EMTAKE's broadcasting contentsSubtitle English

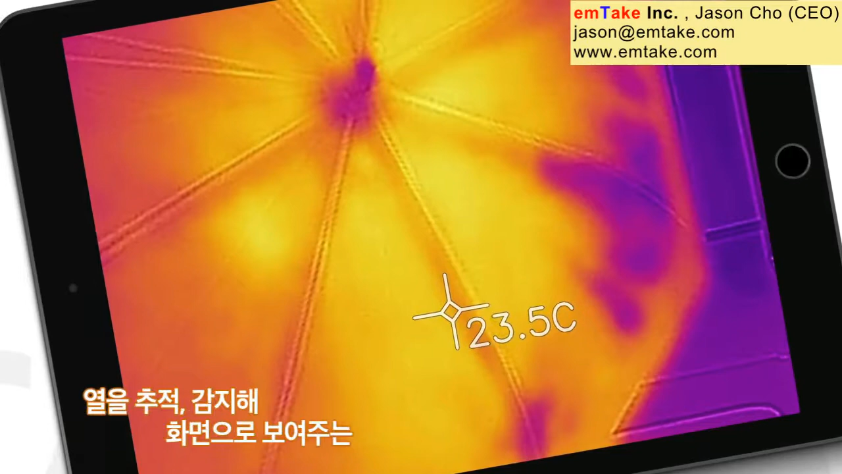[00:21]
On screen: spot 23.5°C
우리는 그것을 열 영상 카메라라고 한다.
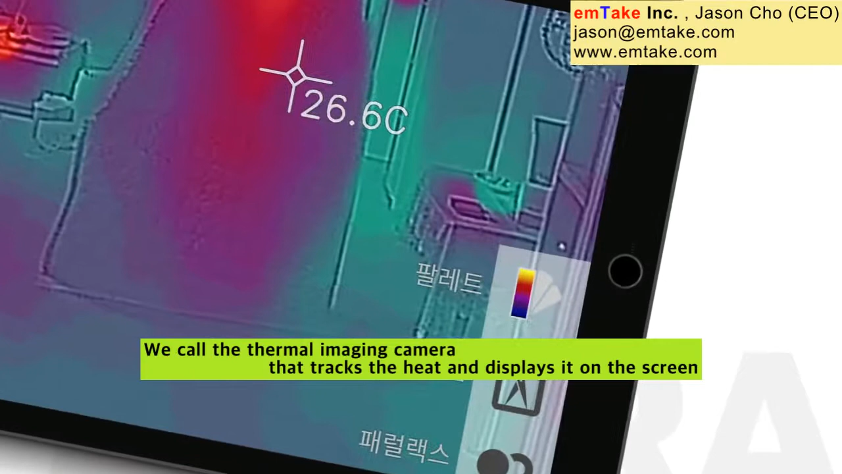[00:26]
On screen: spot 26.6°C
오직 열을 이용해 촬영하는 특수 장비로 다방면에 걸쳐 유용하게 사용되고 있다.
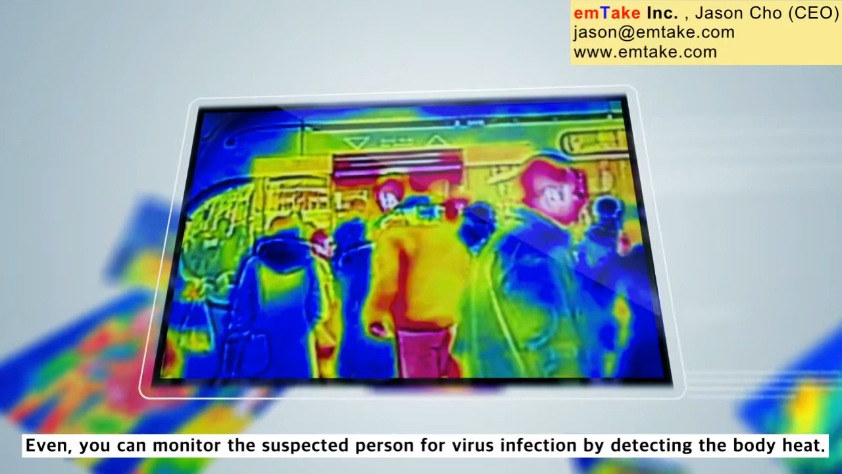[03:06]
심지어 몸의 열을 감지하여 바이러스 감염 운신 환자도 모니터링할 수 있습니다.
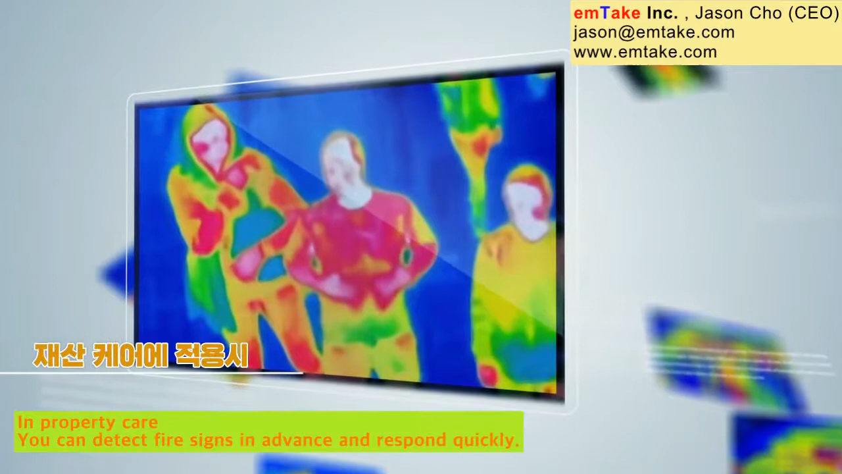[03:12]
재산케어에서는 화재 징후를 미리 감지하여 신속하게 대처할 수 있습니다. 자체 개발한 애플리케이션과 소프트웨어를 통해
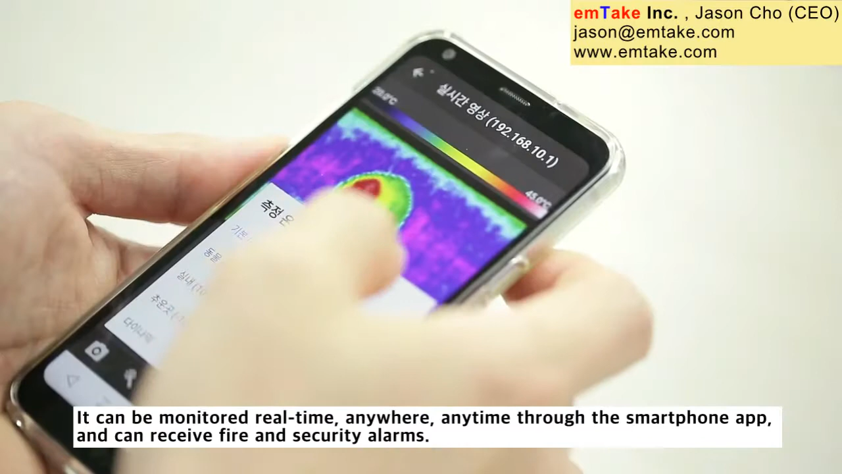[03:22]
스마트폰과 PC에서도 설치된 현장의 화면을 또렷하게 볼 수 있다.